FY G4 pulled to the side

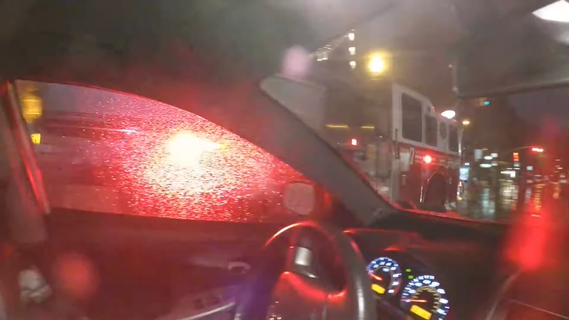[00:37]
there's a fire engine it wasn't an ambulance and it's raining now
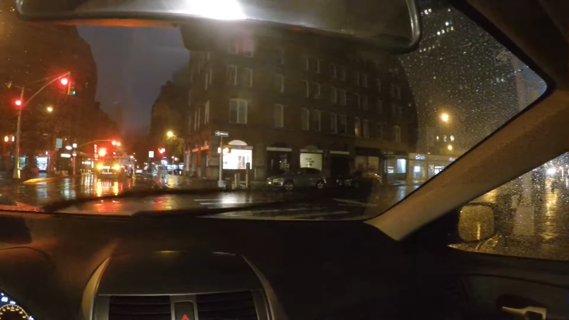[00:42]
I got the Fayou G4 gimbal and I am going to pull over to the side of the road and capture some shots I got some time I got another ambulance coming
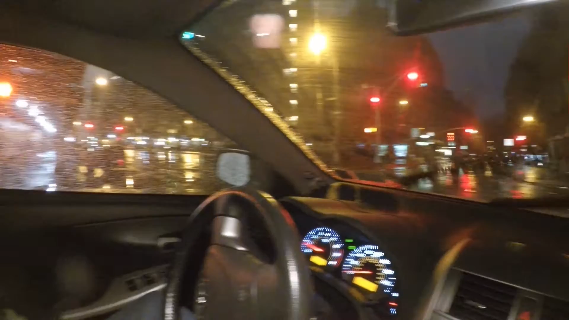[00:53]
so I guess somebody that has oxygen and yeah I don't know why he had to run the light
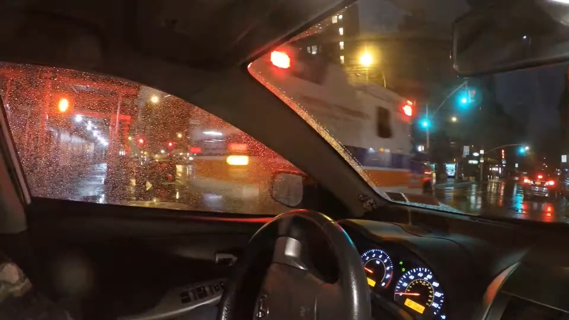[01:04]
there it is be safe let's continue on with the review now when I turn around this corner I do apologize for not having what you would call it on protunes so I could get a better shot there's normally a ton of bikes right here and not many bikes this time and I did some reviews over here and there's a nice little thing over there